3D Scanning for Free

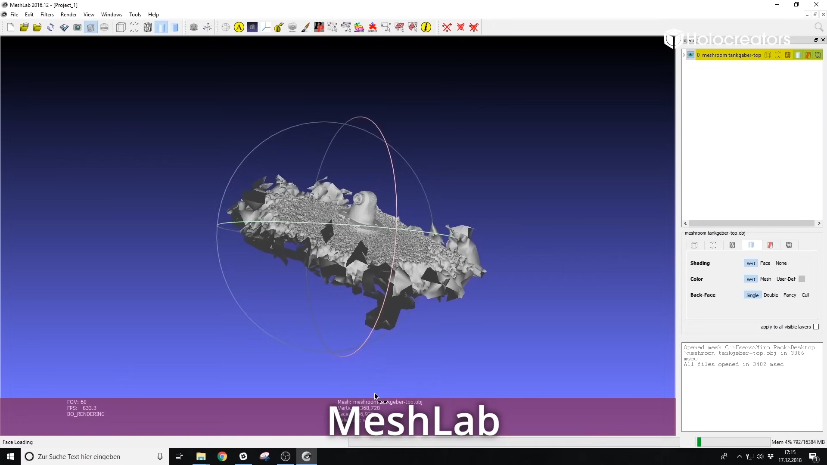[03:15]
and here I will remove everything that is not really needed in the scan.
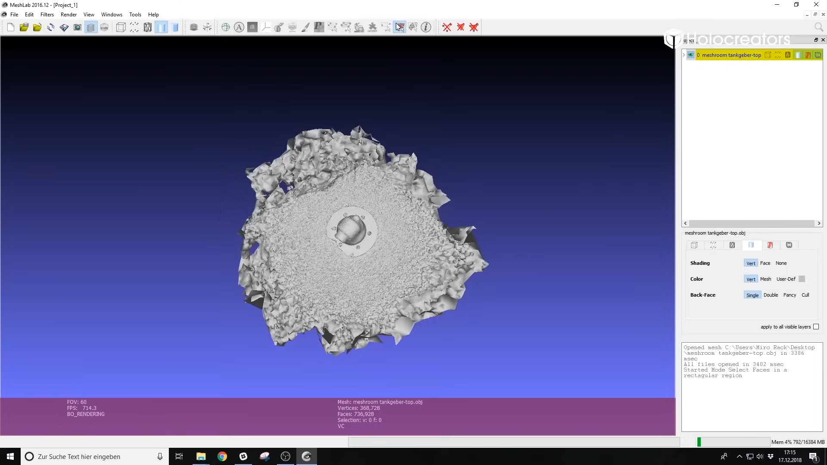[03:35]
region and now I have this red selection box and I
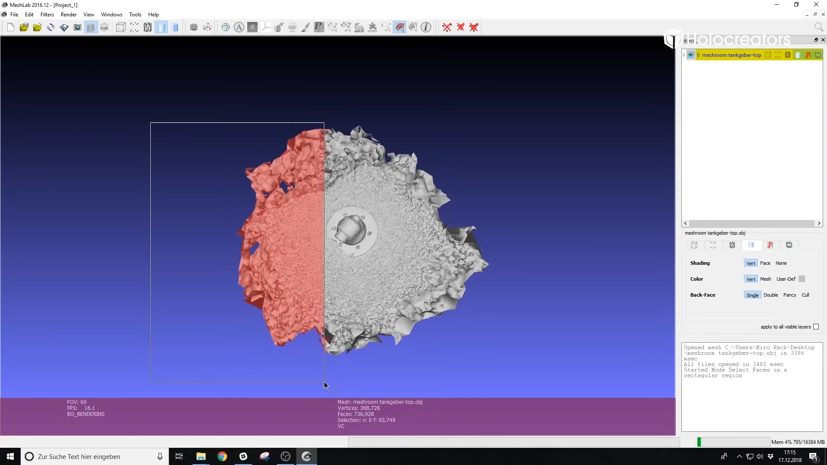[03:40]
select it in red and then I hit the delete key and this is how I can remove geometry. And when I'm happy with the result I can just export it as an STL file.
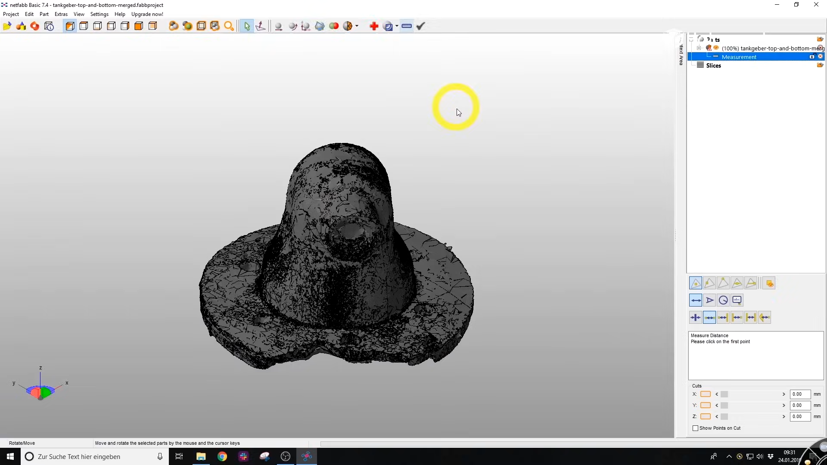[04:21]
on the outside of the flange and then NetFab supplies
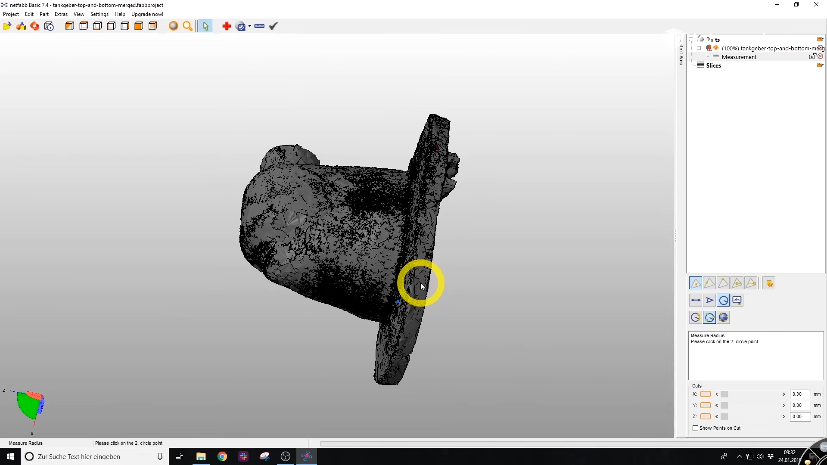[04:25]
me the correct measurement which is in this case 6.98 millimeters.
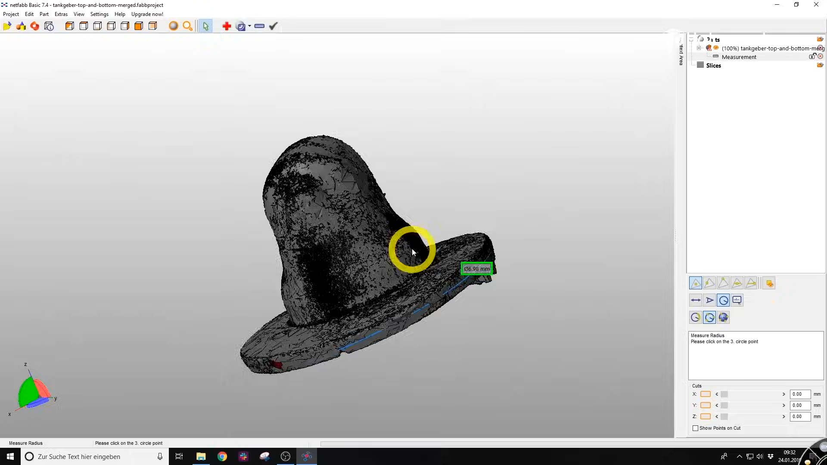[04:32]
And now I click on scale.
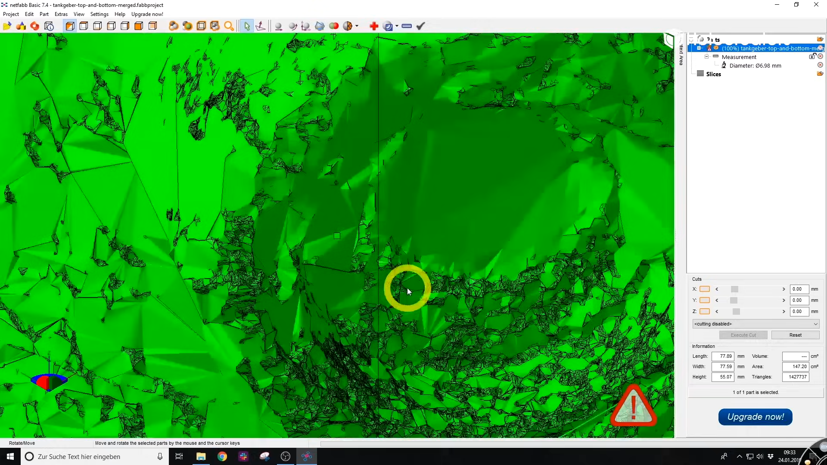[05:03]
And now you can see how the 3D model got scaled up.
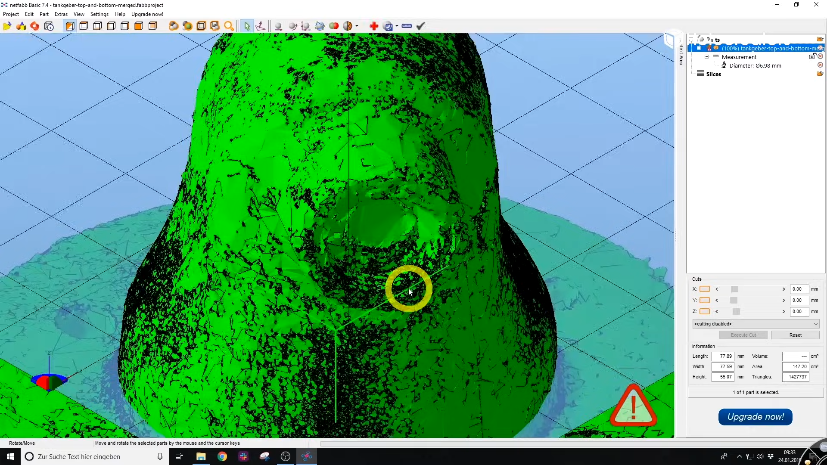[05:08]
And again we export the file as an STL file from NetFab. The final step for the actual scan is to combine both 3D scans. The one sitting on the flange. The one upside down. For that again we use MeshLab.
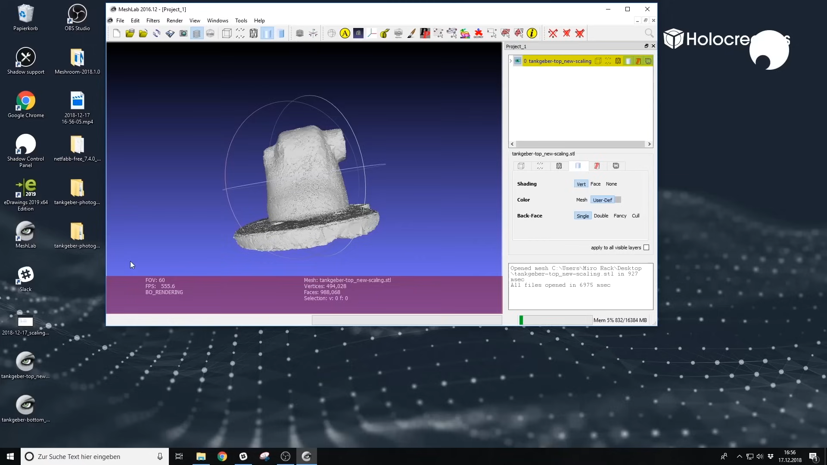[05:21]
One by one we drag and drop them into the software.
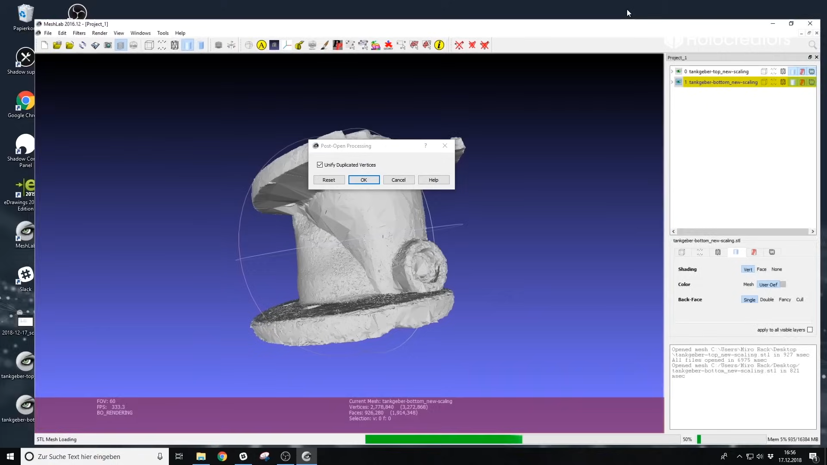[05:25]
You can see them now here inside the software. And now we hit the yellow button up here with an A.
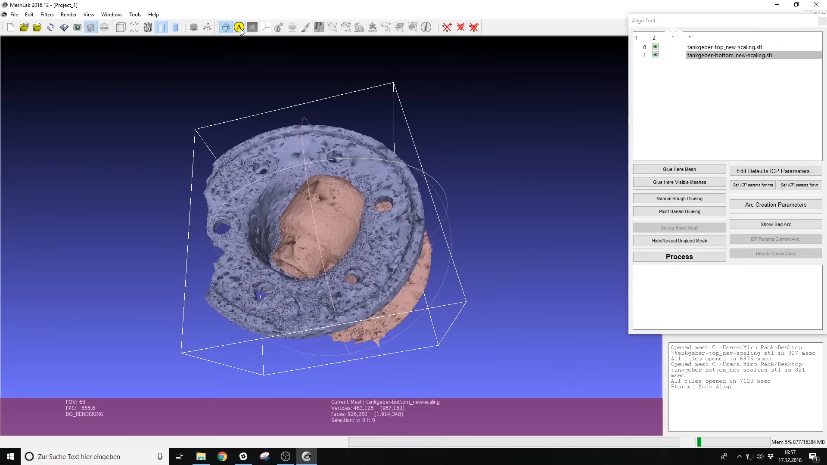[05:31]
And on the right side now we have the two scans. We select the upper 3D scan and click on glue mesh here.
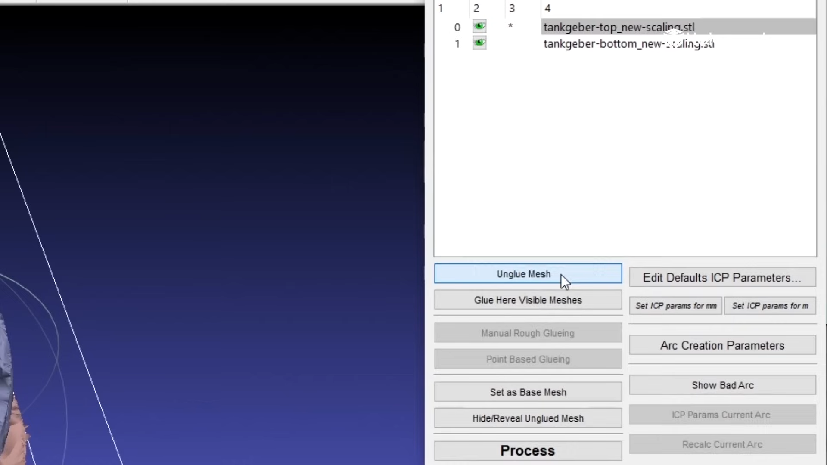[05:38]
Then we select the lower
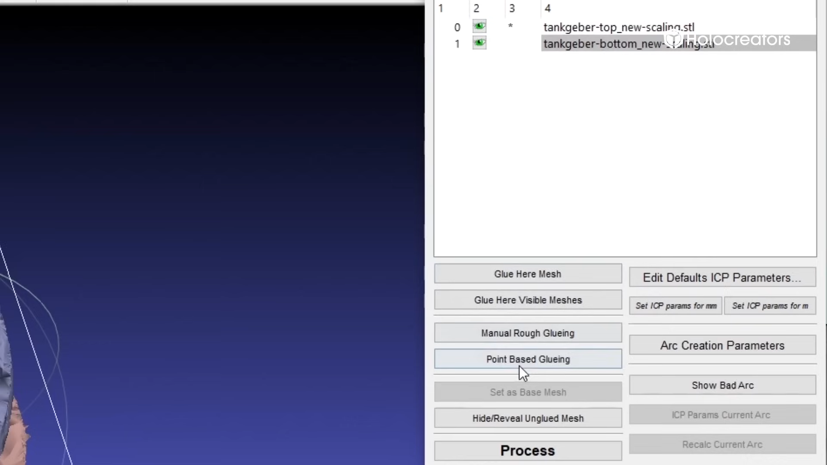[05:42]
3D scan and click on point-based gluing. And now this new window opens. And now we try to find distinctive features which are similar in both scans because we are helping the computer to align both.
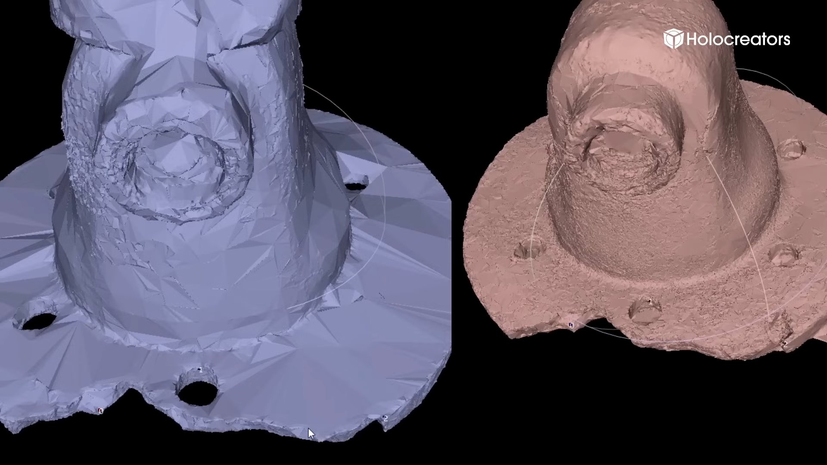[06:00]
This is by selecting points with numbers. You should at least select three points. And now we click on OK and the rough alignment has been done.
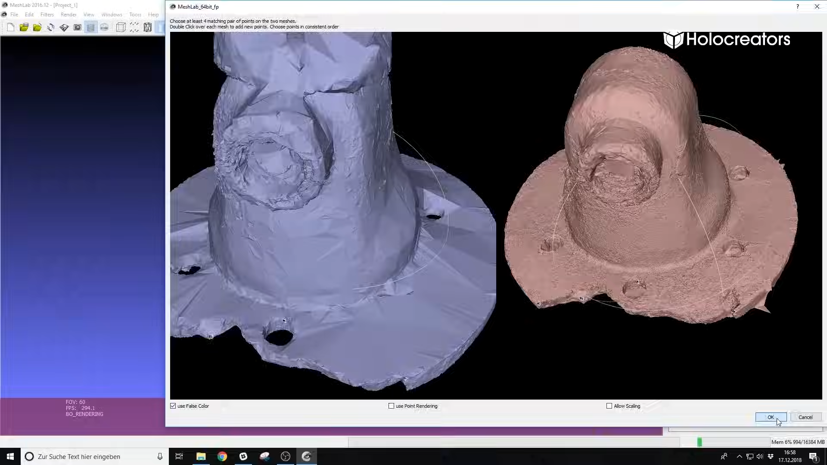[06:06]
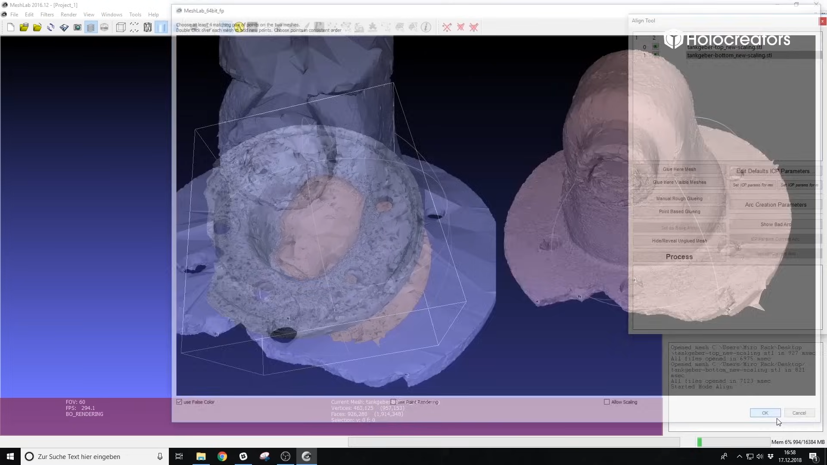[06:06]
And now when we click process the detailed
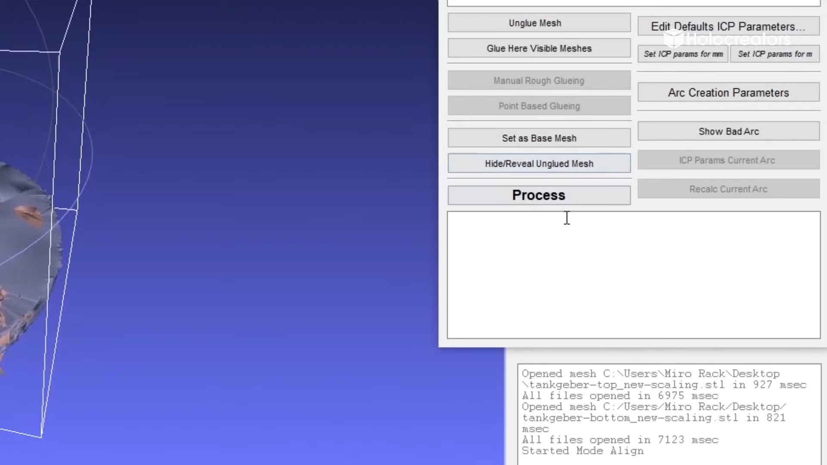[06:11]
alignment will begin and also the computer will supply us with a global alignment error which is in this case 0.001 which is really good.
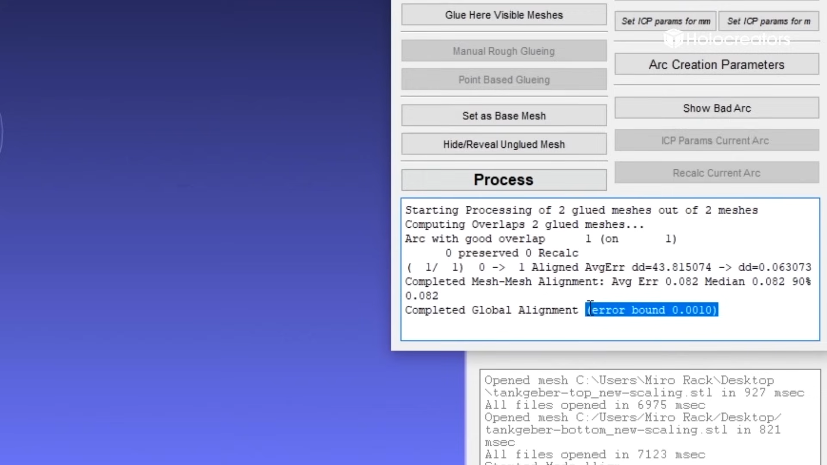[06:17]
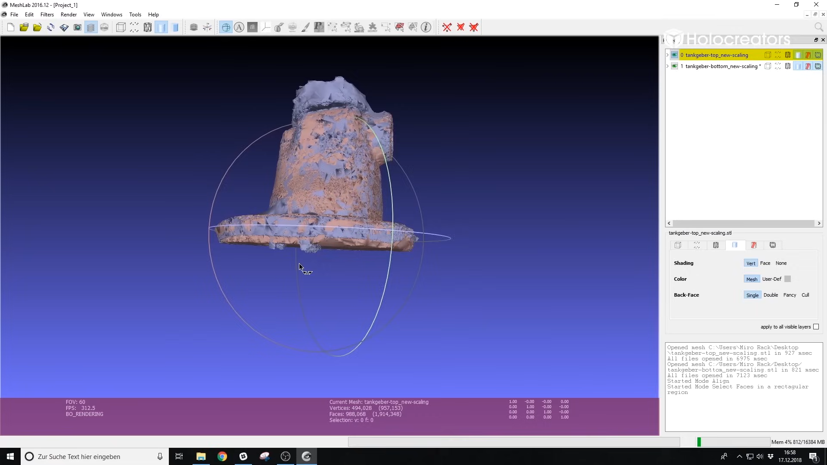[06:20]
In the final step we again select the parts that we don't really need. The upper and lower part and hit the delete key.
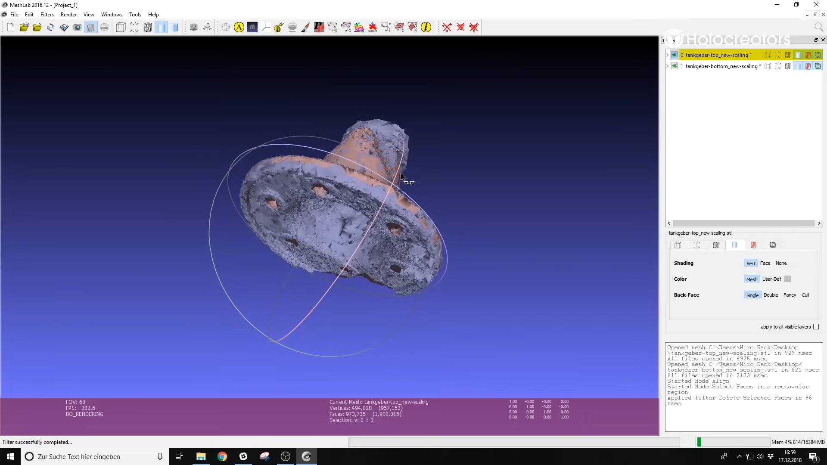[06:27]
And now our scan is finished.
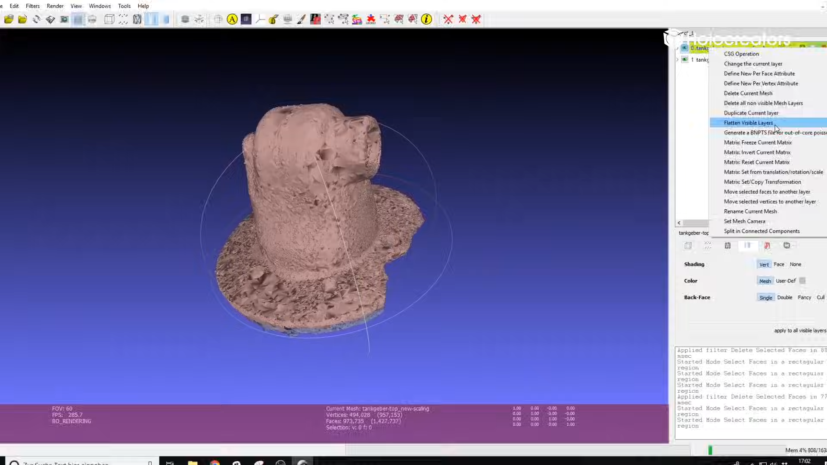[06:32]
The final step is to select both scans and flatten visible layers.
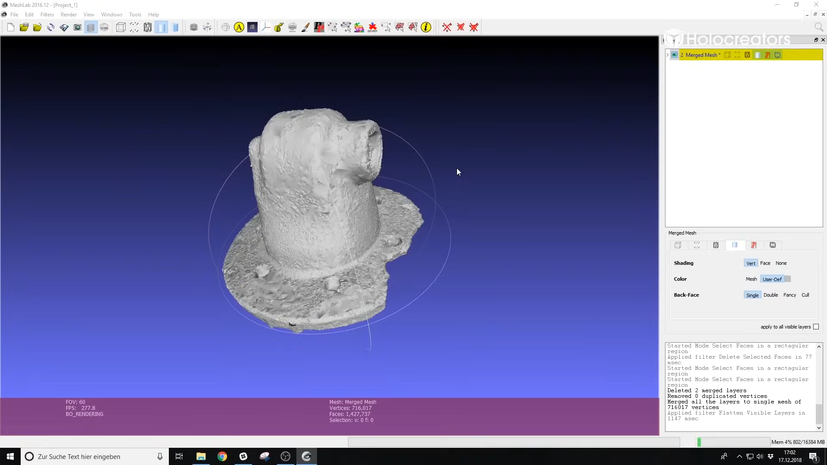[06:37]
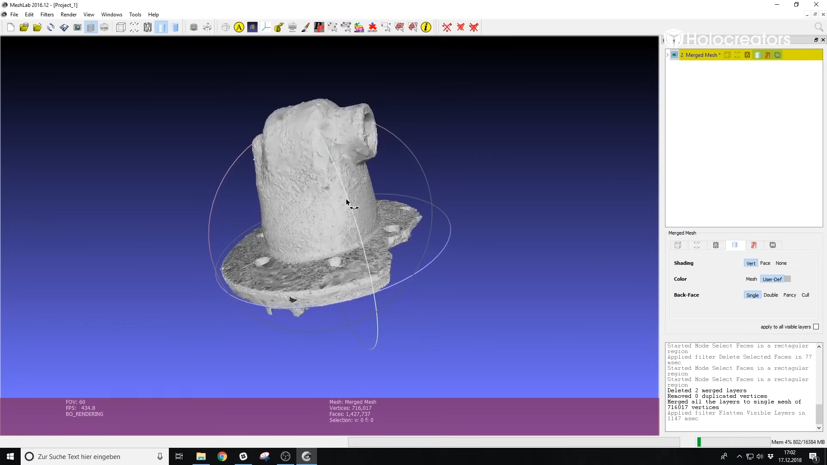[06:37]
And now we can export the 3D scan as an STL file. I told you that I also 3D scanned this part with a professional scanner. So now I want to show you the comparison between the two.
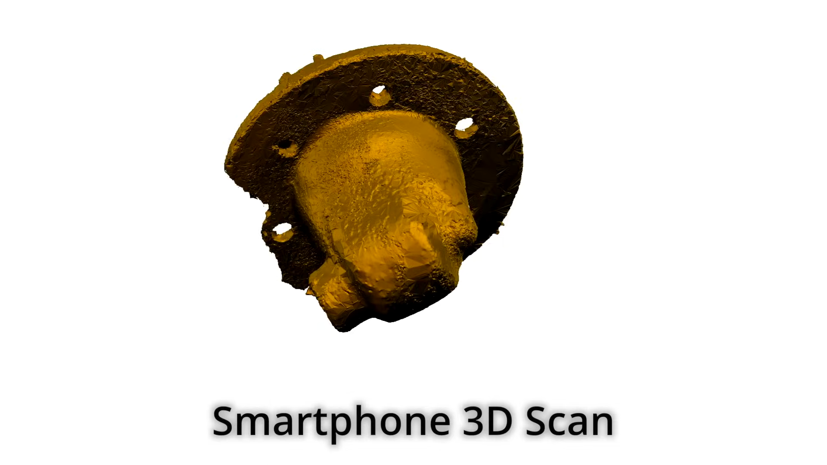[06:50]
In this animation first you can see in yellow rotating our free scan. And then afterwards in green you can see the professional scan that we did.